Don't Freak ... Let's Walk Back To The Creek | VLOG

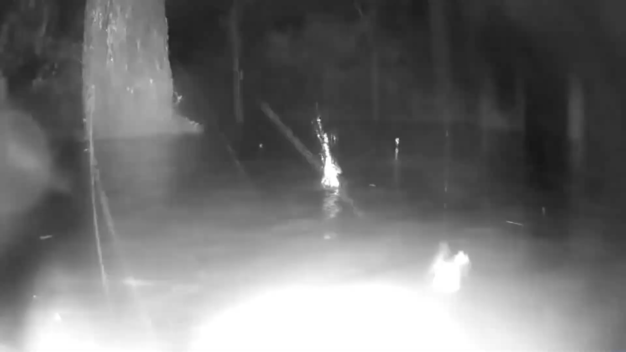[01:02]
so it's already gone down a couple of inches.
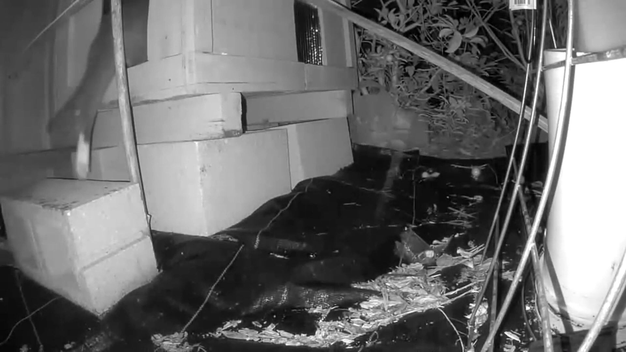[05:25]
one of the cats finally used this cat house we have out here to help keep them out of the weather.